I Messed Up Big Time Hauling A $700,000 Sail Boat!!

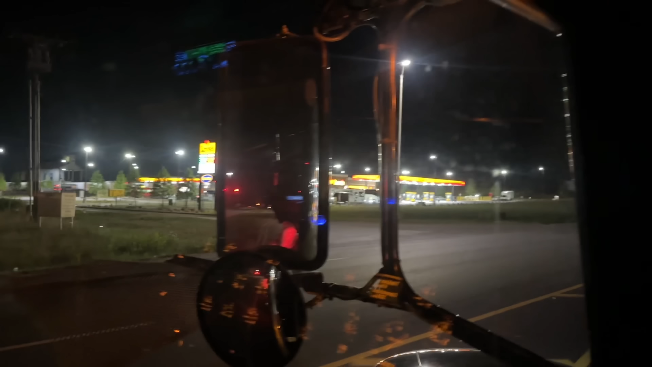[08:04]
Alright, here she is, the new Loves. They got a nice campground. You can come here and camp.
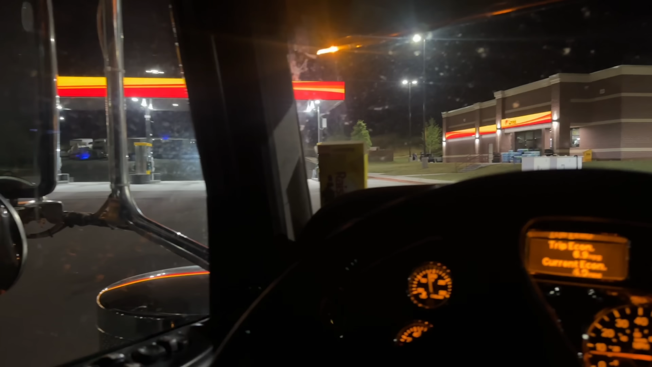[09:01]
That guy's blinding me with his spotlight. Holy crap.